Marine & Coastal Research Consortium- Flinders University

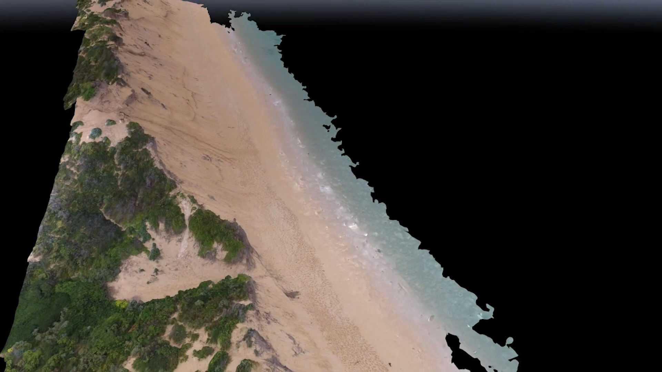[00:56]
This video shows a digital elevation model made using a UAV or drone to fly past Post Office Rock,